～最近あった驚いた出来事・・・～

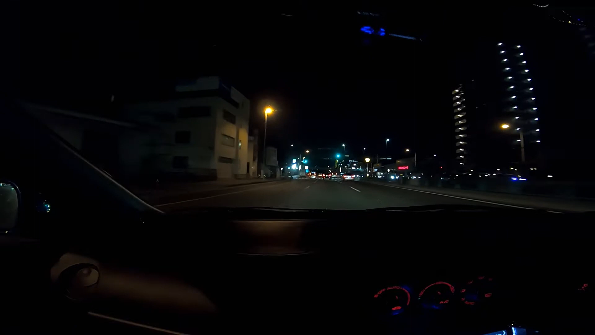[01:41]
じゃないかなーなんて 高野さんはね思っておりますけどもねうーんまあ前回のね 緊急事態宣言の時もですねえーなんだかんだですよねうーん 夜走りしてましたしうふふふふうーんあー今ね 道路のそのーあーなんかね 案内する 電光掲示板って言うんでしょうかねあーあれが 緊急事態宣言発令中とあー出ておりましたねうーん
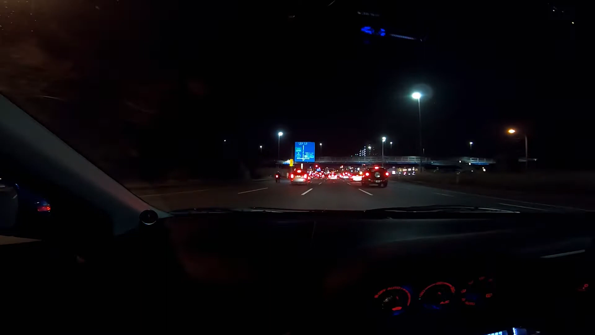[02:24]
うーん走ってますとーまあそんな車が少ないっていうような感じはあーここはしませんねー今これ357あーまあ千橋あたりうーん明るいとこ走ってるんですけどもねうーんうーんこんなもんですよねーあらあらあら大宮ナンバーとかねしなかわナンバーとかねうふふふふ周りはねーいい列車いますねうふふ